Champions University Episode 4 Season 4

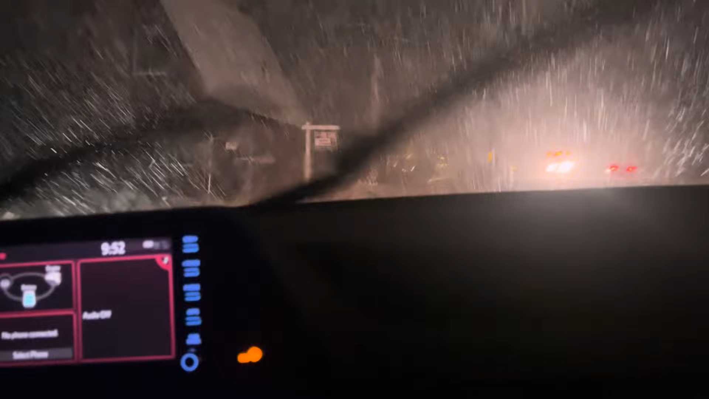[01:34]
just i'm in uh big bear california okay what don't tell me you're stuck did you get off the road almost could have been worse no